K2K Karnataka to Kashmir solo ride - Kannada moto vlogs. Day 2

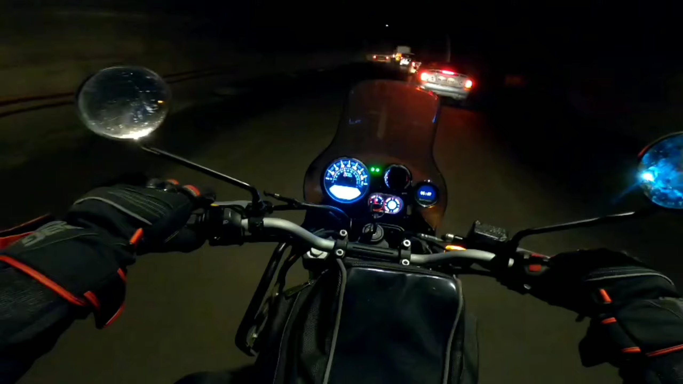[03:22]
ಸೊ ಗೈಸ್ ಇದು ಮೂರನೇ ಟನಲ್ ಅನಿಸುತ್ತೆ ನಿನ್ನೆ ಎರಡು ಸಿಕ್ಕಿತ್ತು ಇದು ಮೂರನೇದು ಬ್ಯಾಂಗ್ಳೂರು ಪುಣೆ ಹೈವೇಲಿ ಹೆವಿ ಟನಲ್ಗಳು ಸಿಗುತ್ತೆ ಕ್ರೇಜಿ ಆಗಿರುತ್ತೆ ಆ್ಯಕ್ಚುಲಿ ಮಜಾ